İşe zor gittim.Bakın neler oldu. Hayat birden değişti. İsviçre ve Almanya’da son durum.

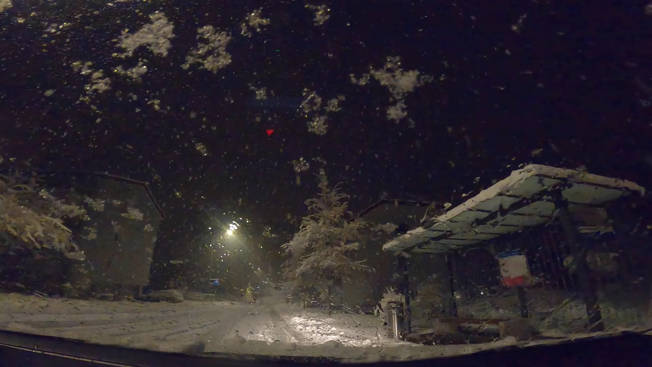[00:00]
Arkadaşlar günaydın ben Murat İsviçre'den kucak dolusu selamlar gönderiyorum bugün pazartesi işe gidiyorum bakın lapa lapa kar istediniz lapa lapa yağarken dediniz çek dediniz bakın yollara bakın çok kötü şekilde çok fena bir şekilde sabaha karşı kar bastırdı
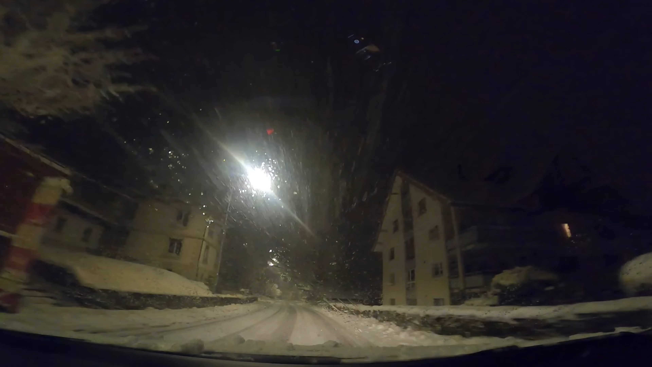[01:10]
zannetmiyorum acayip bir şekilde kar yağışı var hava sıcaklığı tam 0,0 hadi bakalım Allah yardımcımız olsun Bismillahirrahmanirrahim diye dün pazarda böyle yağsaydı daha iyi olurdu hem vaktim vardı evin önünü temizlemeye şimdi evin önünde doğruduruz temizleyemedim bir çıkışı temizledim oraya
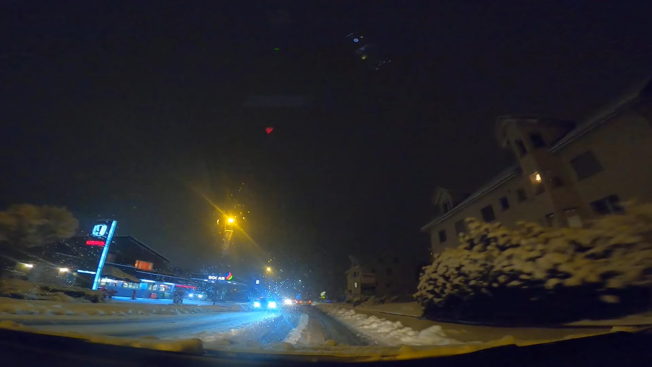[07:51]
ileri gideceğiz ondan sonra bir kere döneceğiz otobana çıkacağız kapatmayın kapatmayın beraber otobana da bakalım yalnız var bayağı kar yağmış görüyorsunuz belki şimdi diyeceksiniz ya abi 20 santim kar ama işte 20 santim kar böyle trafiğe engel oluyor ben bu videoyu hemen yüklemeye bakacağım arkadaşlar hiç beklemeyeceğim